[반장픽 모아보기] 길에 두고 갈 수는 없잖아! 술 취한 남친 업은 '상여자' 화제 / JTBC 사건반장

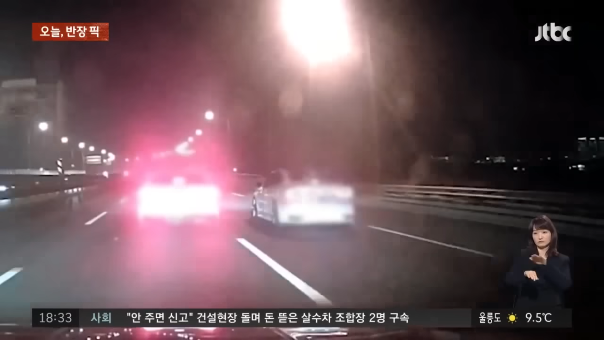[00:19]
그리고 잠시 후에 또 왼쪽에서 한 차량이 도주로를 차단하고 옆길로 튈 수 있을 것 같아서 또 저렇게 차단합니다.